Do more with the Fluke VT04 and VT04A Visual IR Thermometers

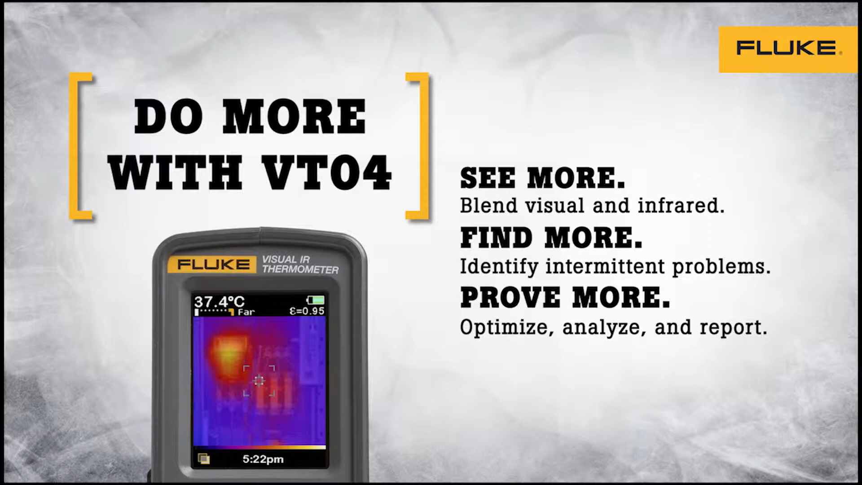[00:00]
On screen: spot 37.4°C
We created a revolutionary thermal heat map
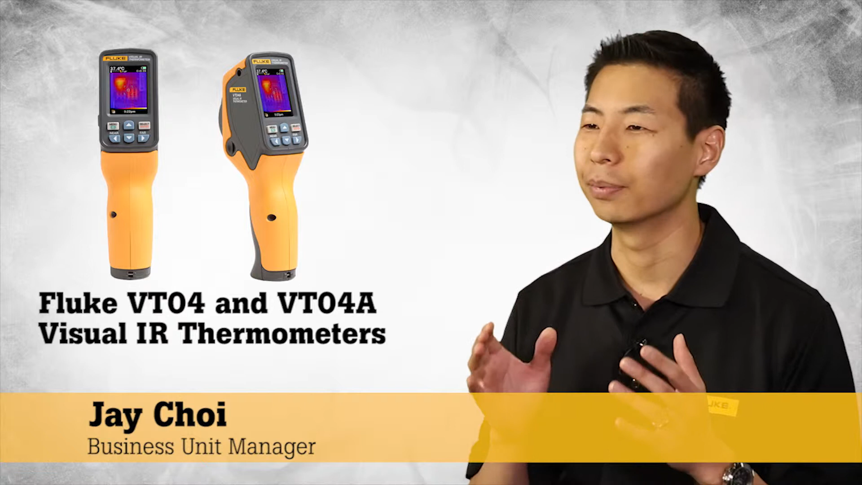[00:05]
blending technology that helps our customers actually visualize temperature and detect issues instantly.
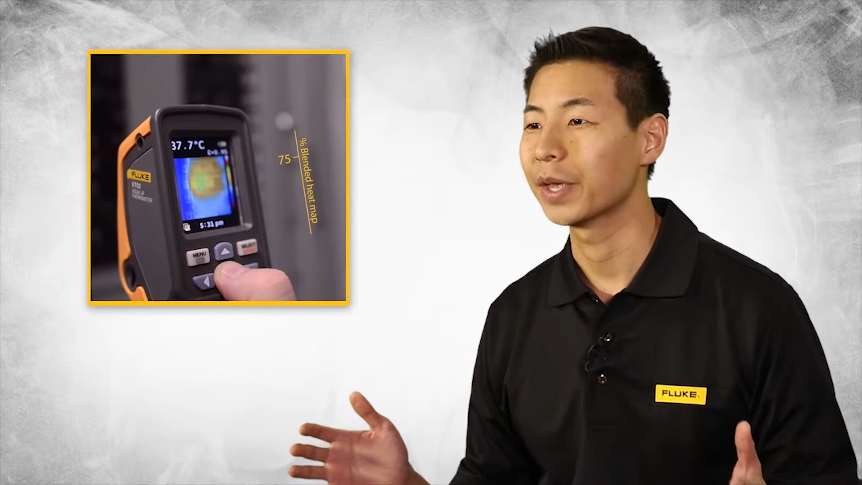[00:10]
On screen: spot 37.7°C
Every Fluke visual IR thermometer combines a digital image
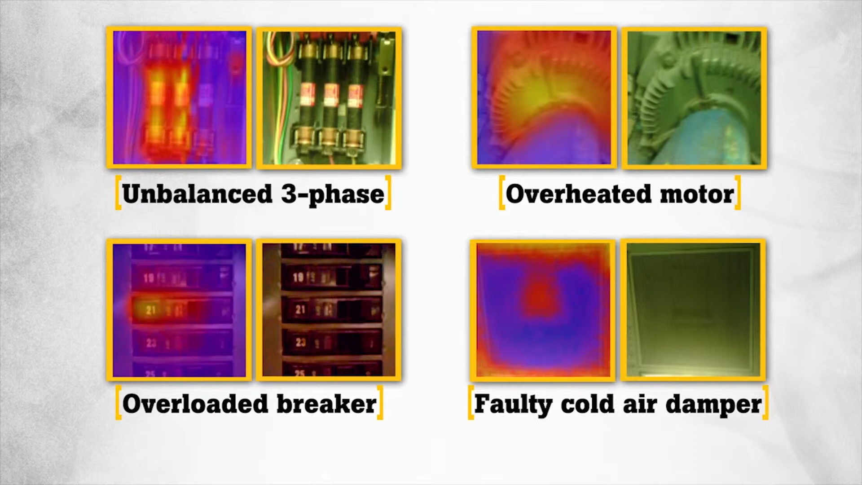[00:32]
It's hard to dispute when the proof is in the picture. VT04 also features hot and cold
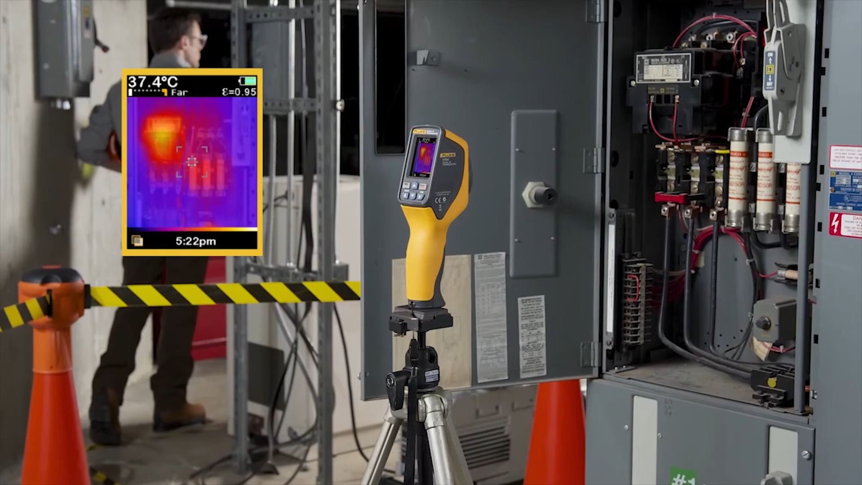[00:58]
On screen: spot 37.4°C
then automatically it starts capturing images for you.